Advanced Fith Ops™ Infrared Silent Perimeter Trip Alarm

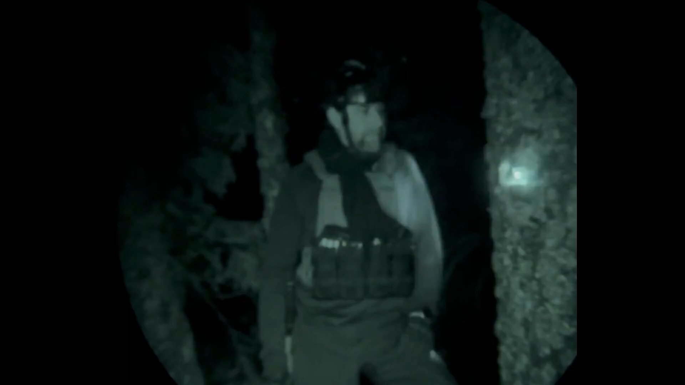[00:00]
our infrared trip device illuminates so that only you can see it with night vision on so it's meant for tactical purposes great for training airsoft paintball SWAT training excellent device for all of those resources and what does it do does it keep you one step ahead does it buy you more time what does it do to help so we we designed the